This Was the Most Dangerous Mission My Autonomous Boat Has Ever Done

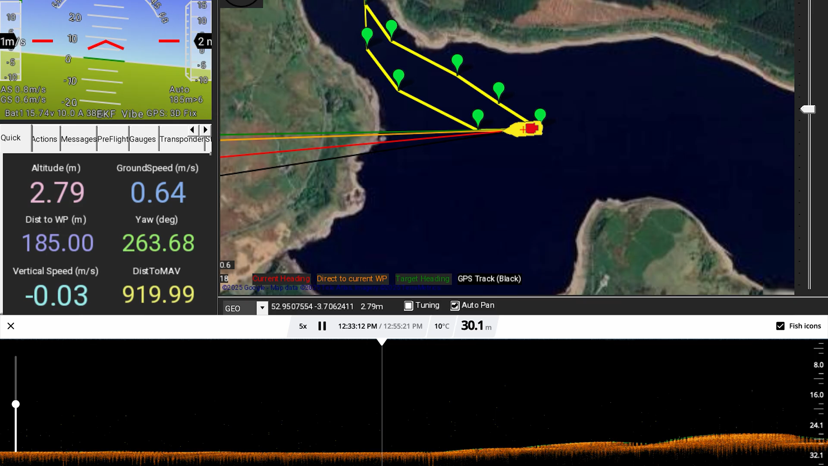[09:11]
On screen: depth 30.1 m, water 10°C
We also start to see the huge depths of lake beneath us, and it puts things into a slightly scary perspective. This DIY 3D printed boat is currently making its way across 30 meters of water below it.
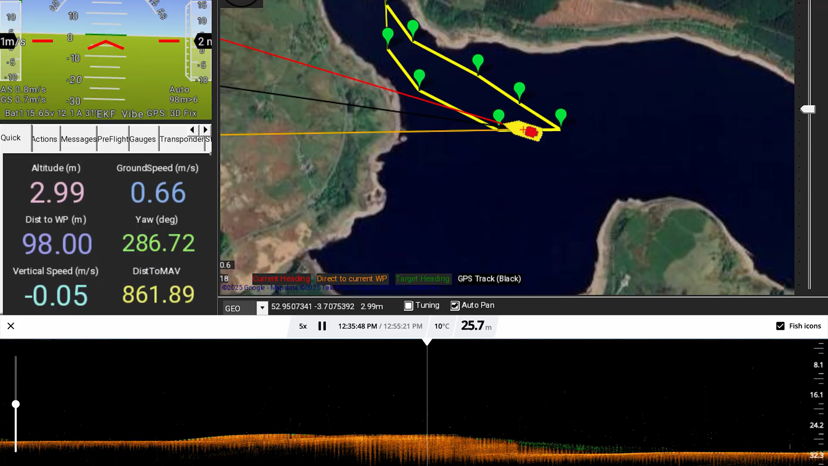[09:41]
On screen: depth 25.7 m, water 10°C
After passing the next waypoint, we start to see the boat regain control. Its heading stabilises, and the waves begin to ease slightly as our angle shifts away from the wind. For the first time in a while, things feel more manageable. At this point, we start to finally look forward to the boat being on its home stretch.